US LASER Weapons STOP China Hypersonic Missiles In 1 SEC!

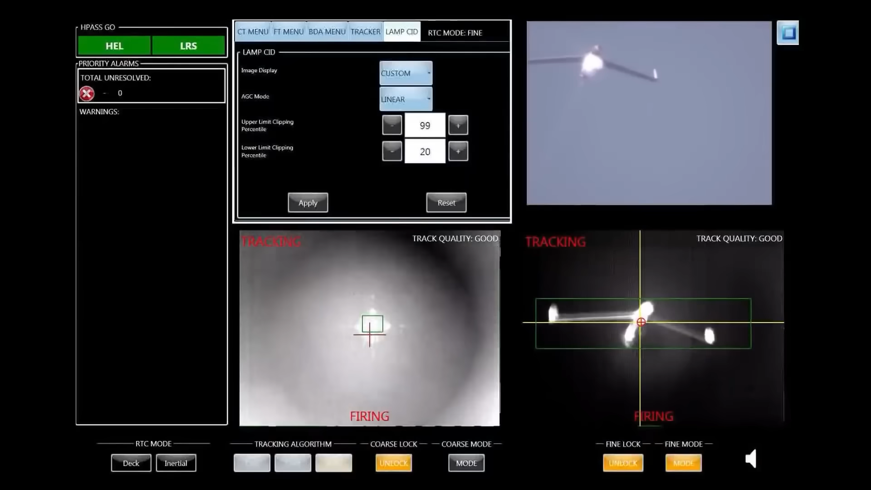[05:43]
But yes, it's mostly a weapon focused on grilling targets till they crash.
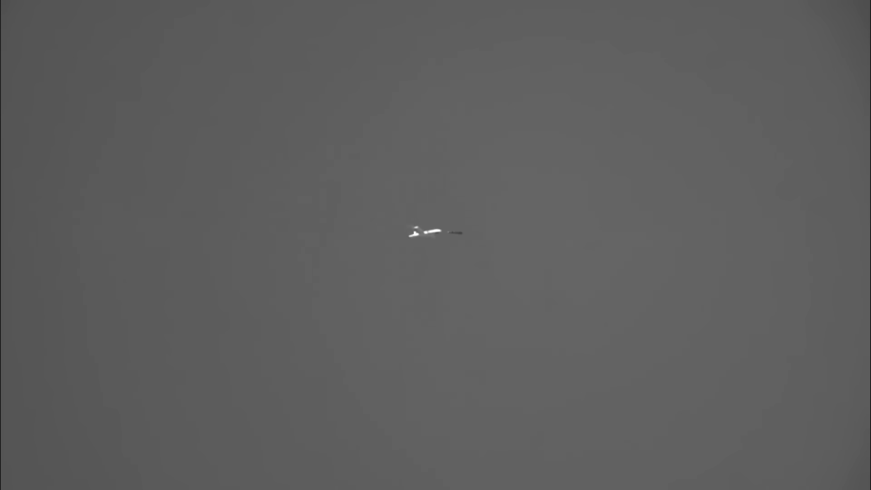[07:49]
as a laser beam can catch up quickly to it exactly where it is.